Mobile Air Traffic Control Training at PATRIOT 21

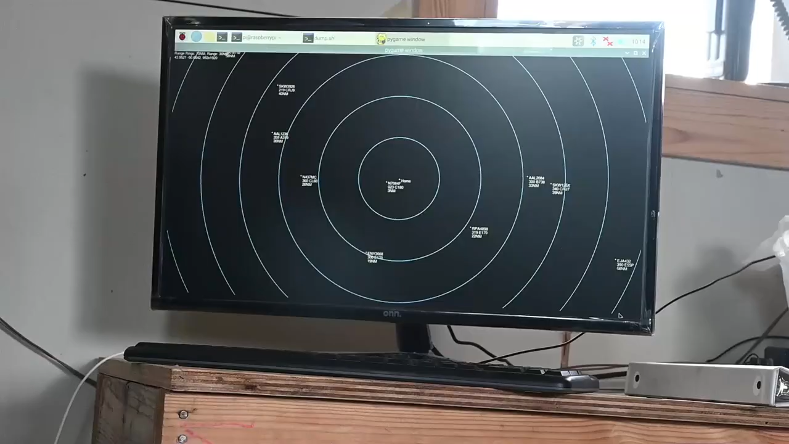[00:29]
We set up our equipment and we provide air traffic control services as quickly as we can upon arrival.